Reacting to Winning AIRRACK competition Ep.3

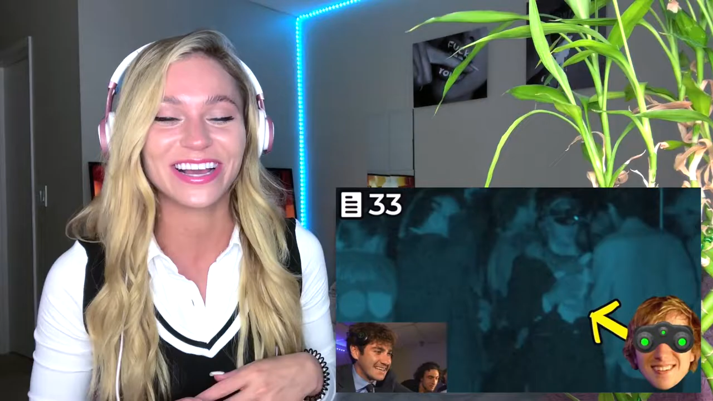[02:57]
Look at me hugging him. I ran off quick and I was like dodging people.
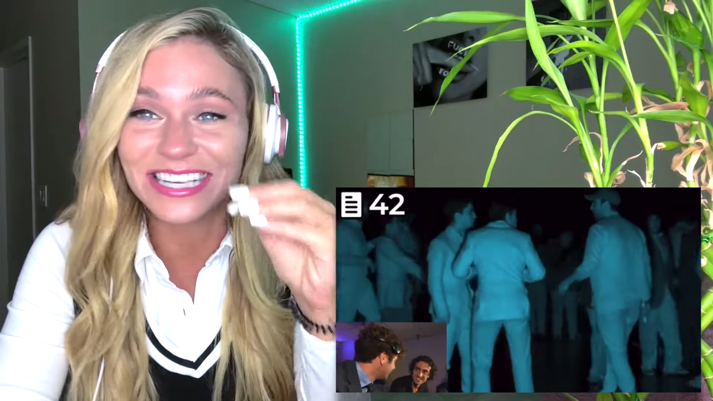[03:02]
I could not see his face at all. It was so funny. I looked so funny. That guy's doing the chicken dance. That guy's frozen. They all think they're in privacy right now because they're in the dark. But unfortunately, I have 4K infrared cameras filming from every direction.
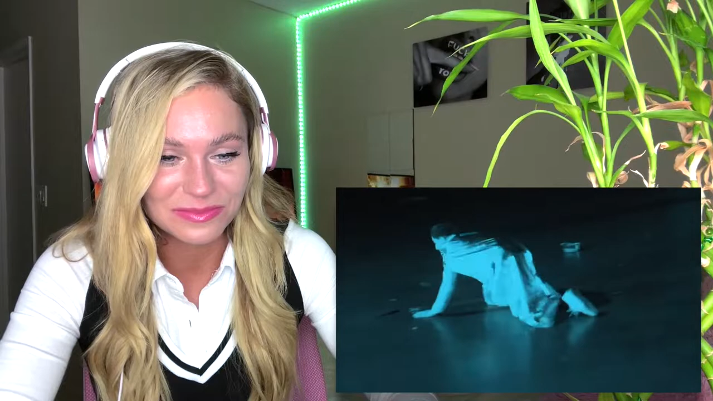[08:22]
Superman is about to end lives instead of save them. Look at him creeping around.
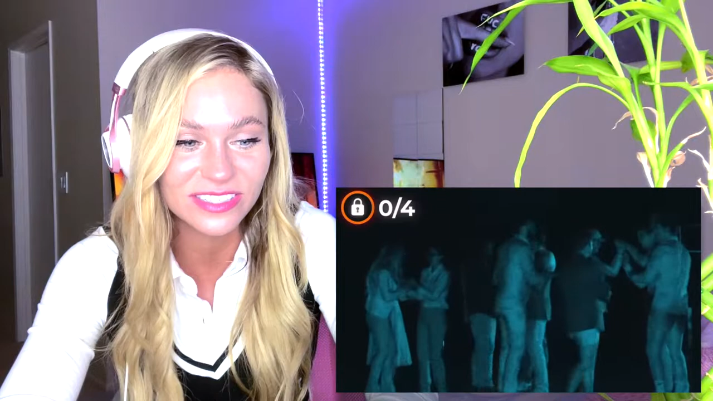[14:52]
No, dude, I don't think it's working. You'll see you later. Nobody has gotten it yet. Yeah. Who is this? It's Teddy. If you notice, we're all asked, who is this?
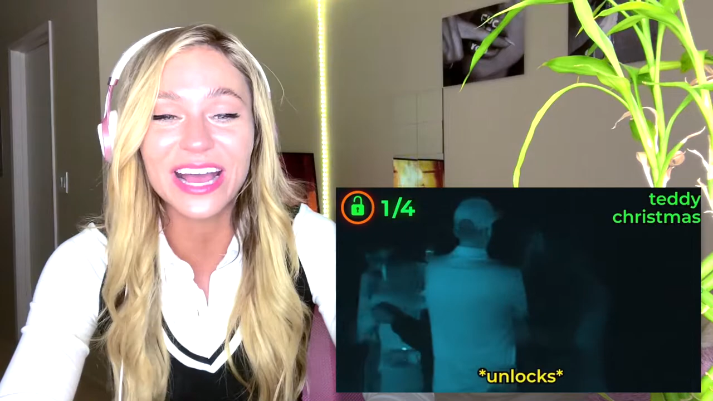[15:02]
Because, like, we had no idea who was in front of us. We're like, just grabbing, and be like, okay.